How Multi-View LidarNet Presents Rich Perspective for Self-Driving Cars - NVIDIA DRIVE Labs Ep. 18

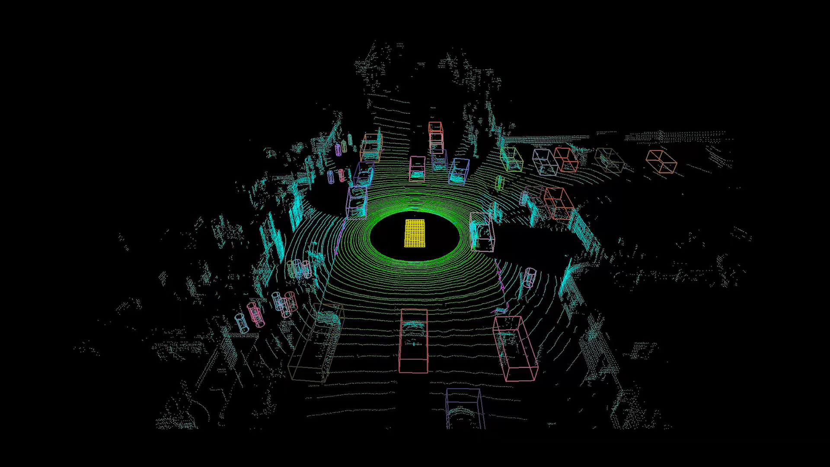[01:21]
As shown in this video, where we see the output of multi-view LiDARNET's second stage post-processed by our LiDAR object tracker,
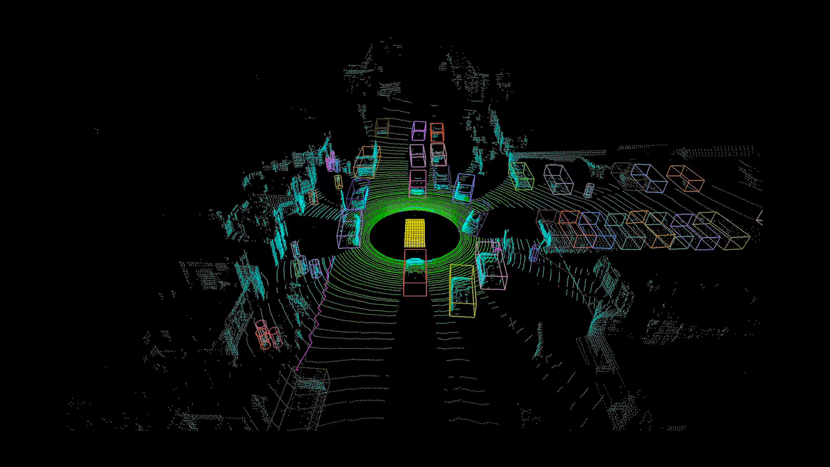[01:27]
which tracks different object instances across data frames, and uses the 2D bounding boxes and LiDAR point geometry to compute 3D bounding boxes for each object instance. Different object classes are denoted by different bounding box shapes, rectangles for cars, and cylinders for pedestrians, while different object instances are shown in different colors.
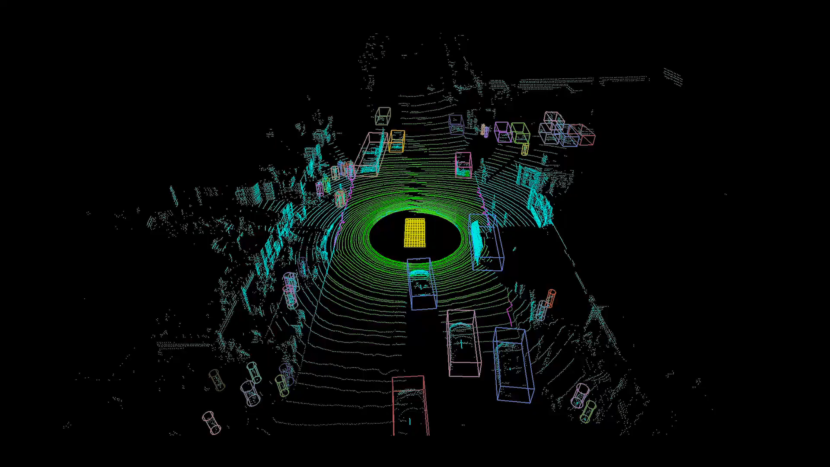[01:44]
The ego car is shown in yellow at the center,
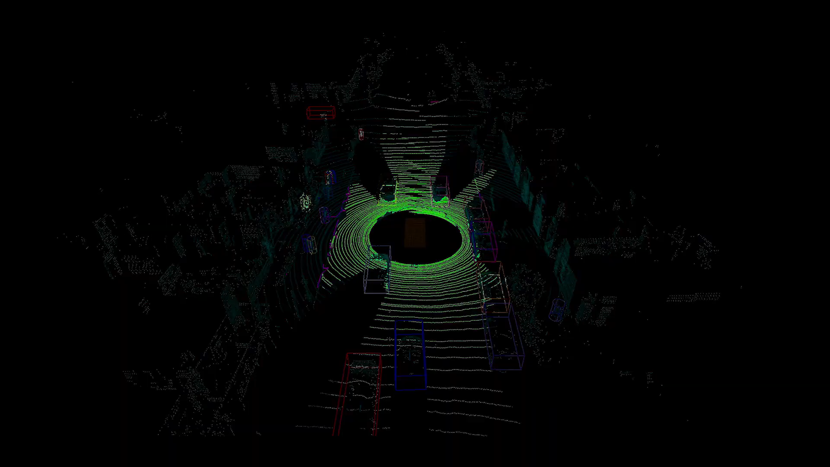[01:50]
drivable space is shown by the concentric green lines, and cyan denotes all points that do not belong to drivable space.
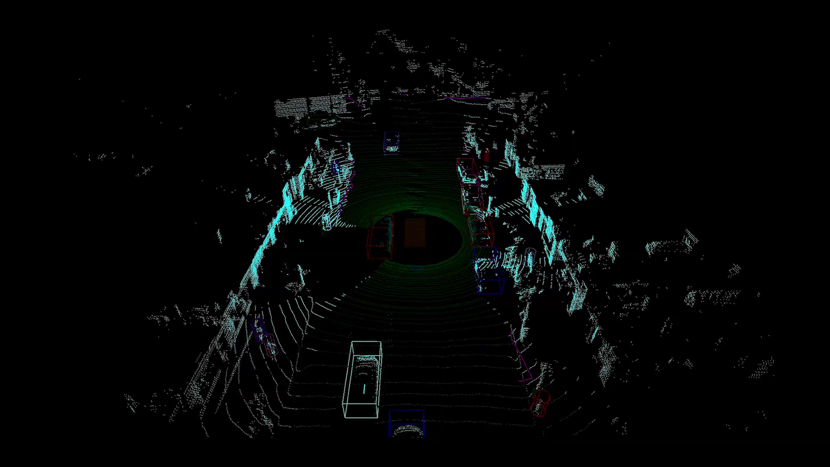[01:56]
To complement the DNN output,
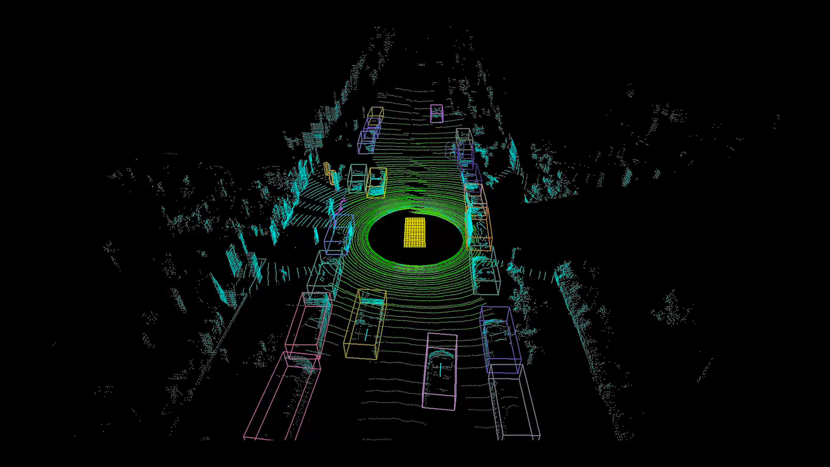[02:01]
our LiDAR processing software also computes low-level geometric fences around unusually shaped physical boundaries, where the car cannot drive, as shown by the magenta lines.